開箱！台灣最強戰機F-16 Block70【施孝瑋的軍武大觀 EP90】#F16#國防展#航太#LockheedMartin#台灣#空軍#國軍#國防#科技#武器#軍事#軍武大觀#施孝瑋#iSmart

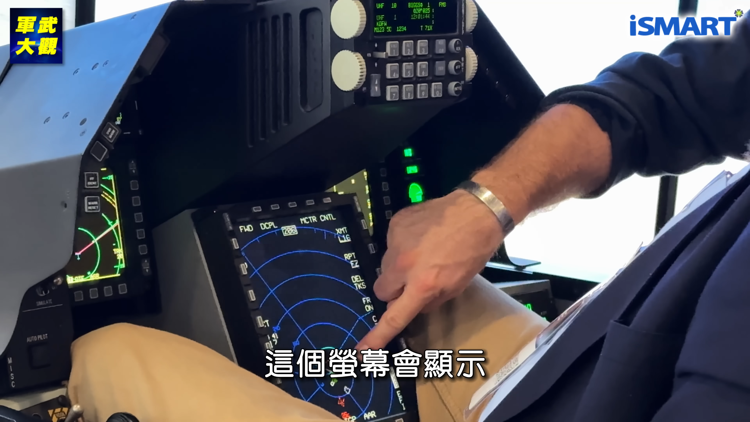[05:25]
this here is your horizontal situation displayIt's going to show you information right nowFrom the Lake 16, the Data Lake, right?
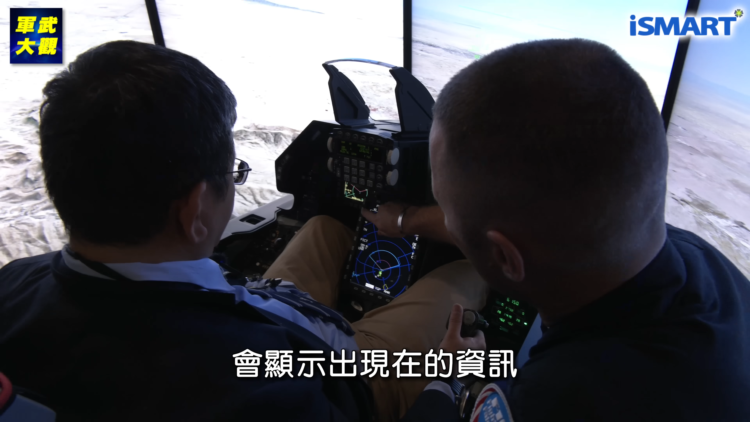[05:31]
All those Korean X's are friendly positions
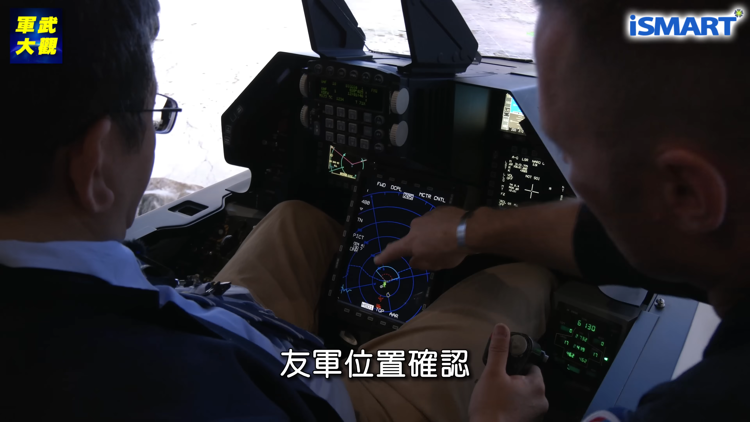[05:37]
YesThese red trianglesIs an enemy
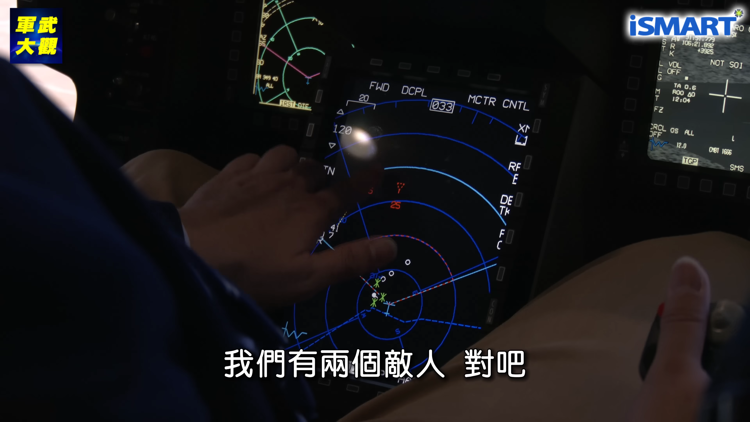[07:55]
我們現在有兩個敵人在這邊他們稱為敵人叫Bandit所以我們有兩個敵人在這邊對請你鎖定好嗎來吧現在我們正在測試模式所以我們需要在武器模式對對對對對對
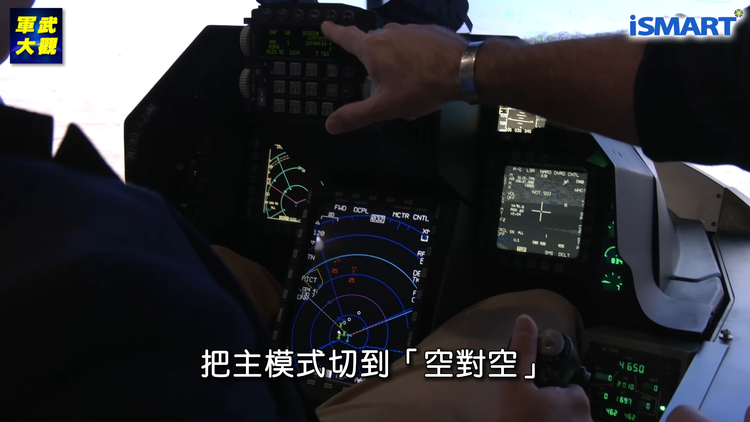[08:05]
對對對對對Push your head to the airNow your weapons are live
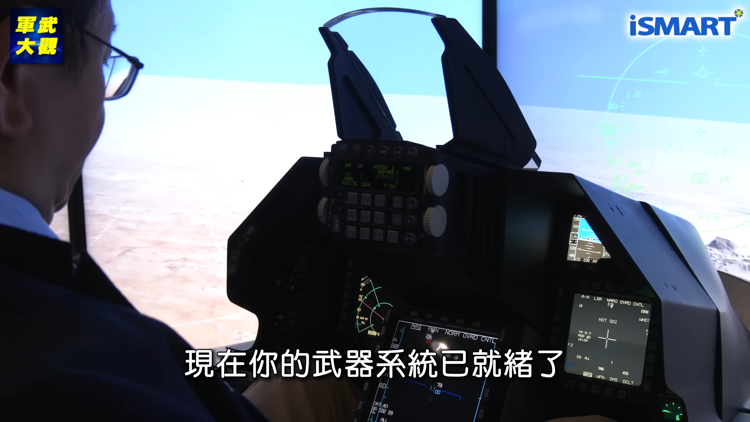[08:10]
OhNow your systems are set up to be sensors for the air-to-air beachAnd I know that also by looking to the high beast in the big circle
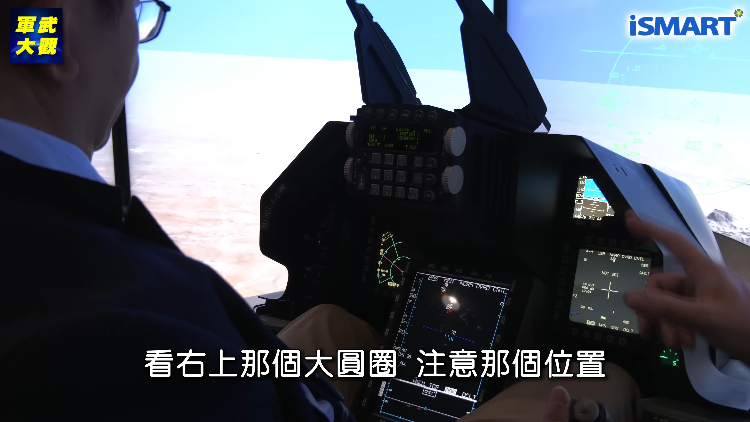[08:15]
That is indicative of your AIM-120s being the CSC fuel, right?
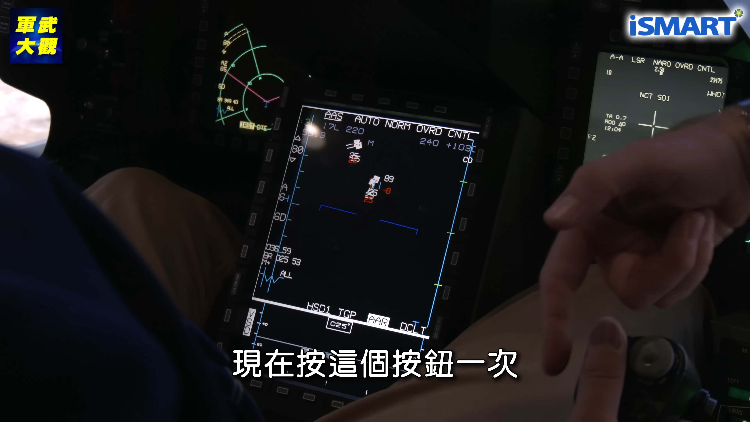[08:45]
use this button one timeBut goodSee this button?Yeah, one time to the rightGreatLock on two targetsOkayRemember,
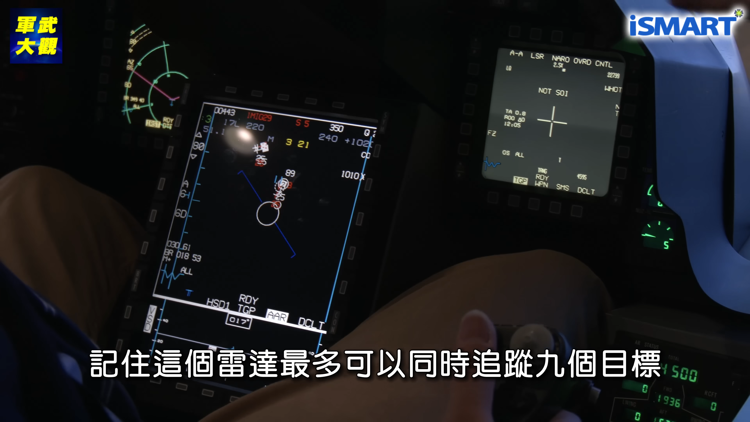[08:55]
this radar can make nine targetsOkay, greatOh, so I do lock out the second water